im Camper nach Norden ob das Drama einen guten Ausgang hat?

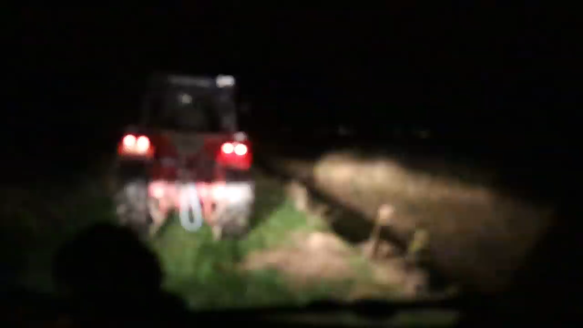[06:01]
Oh Leute, ich bin froh, dass ich nicht fahren muss. Aber ich bin ein schlechter Beifahrer. Habe ich das schon mal erwähnt? Ja. Oh. Ja, an dem Navi muss noch gearbeitet werden. Also ganz ehrlich. Ja, wir sind aber mit Google Maps gefahren und ich gehe eigentlich davon aus, dass Google, naja gut, wir sind schon mal drauf reingefallen, ja. Aber in Deutschland müssen die Straßen eigentlich bekannt sein. Und ja. Das ist einmal frei nur ein Feldweg.